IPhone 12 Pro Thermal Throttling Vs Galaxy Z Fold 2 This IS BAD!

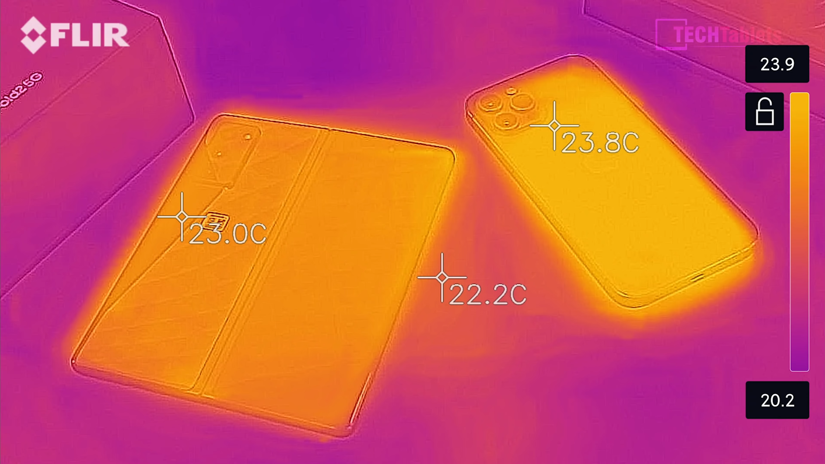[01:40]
approximately 23 with slightly different materials here that both of them are using. Now, I've calibrated my thermal camera for the shiny surfaces, so it should be accurate here what we are looking at. And now to check actually loading up the game. So I've got the same area on the map, and it should be the same time of day as well.
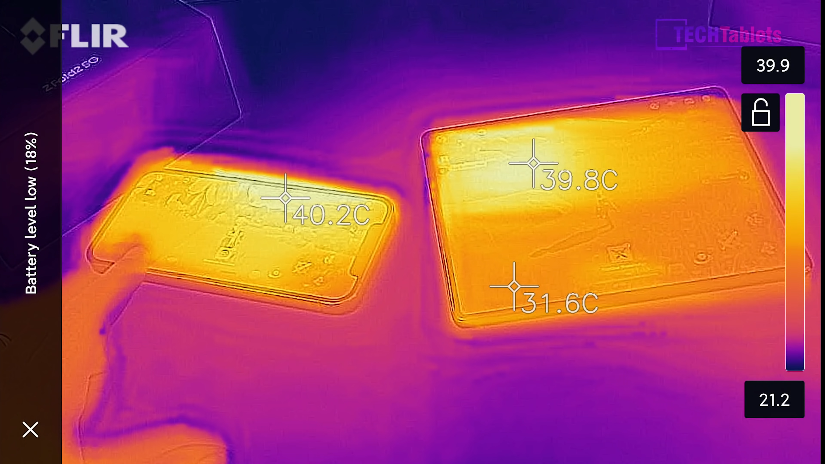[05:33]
You can see about both of them 40 degrees. Let's turn them over. Okay, and we'll have a look on the back side of them. Which one's getting the hottest? Clearly the iPhone there, quite a bit warmer actually. Look at this, 45 degrees almost. 47, 46. And actually not bad at all on the Fold. So the Fold here you can see is getting up to approximately 37, 38, 39. Okay, 40 degrees. Still warm.
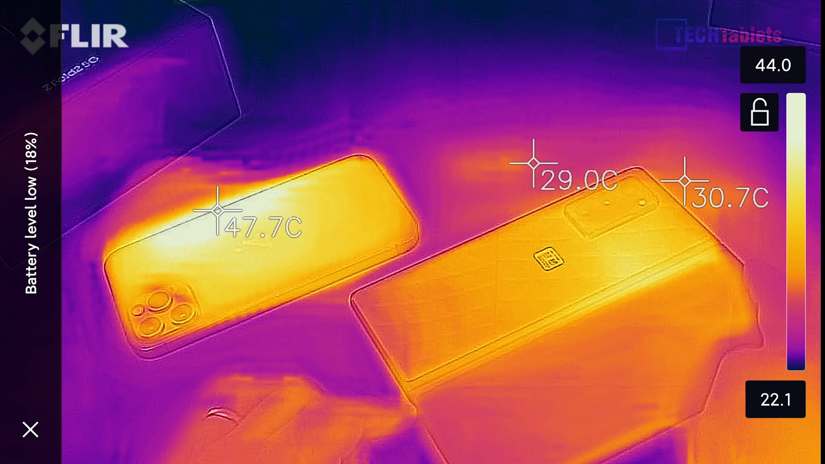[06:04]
But the back almost 48 degrees on the iPhone 12 Pro. Okay, so they've been both running now for almost 50 minutes. I showed you the temperatures.